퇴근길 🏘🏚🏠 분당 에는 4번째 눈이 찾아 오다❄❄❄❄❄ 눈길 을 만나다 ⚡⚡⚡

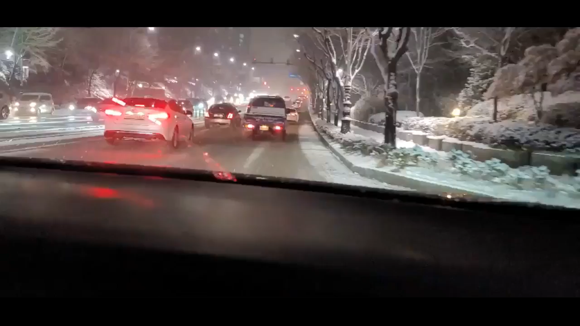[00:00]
드디어 저희 집 분당이 다 다가오네요. 무사히 집 근처에 다 와가입니다. 분당에는 네 번째 눈이에요. 겨울 안구 그대로 유지하려고 합니다. 온통 눈이네요.
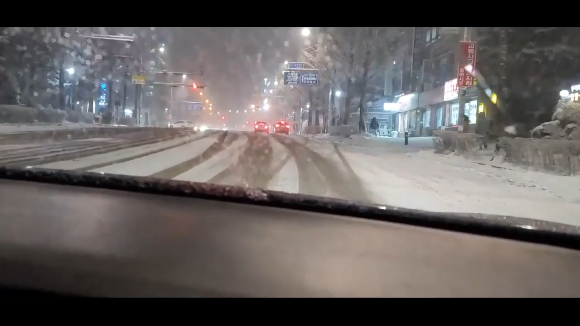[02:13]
썰매를 타는 게 아니고 자동차를 타고 드디어 집이 보이기 시작해요. 주차할 때까지 안전 안전.
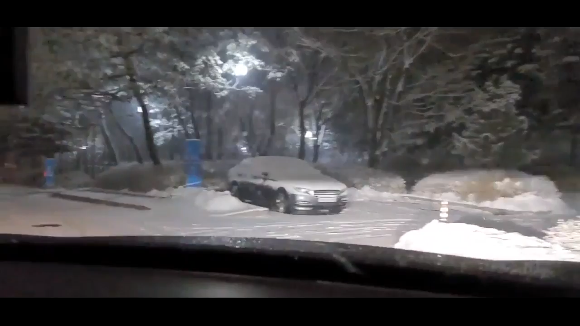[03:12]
집에 다 왔어요. 근데 더 위험해요. 주차장으로 들어가면 끝.